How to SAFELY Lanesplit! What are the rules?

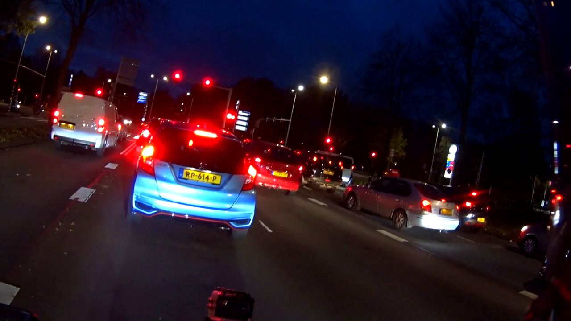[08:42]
i can lane split here but i'm you don't have to that's another thing you don't have to lane split all the time i have two cars three cars maybe in front of me we're going to same space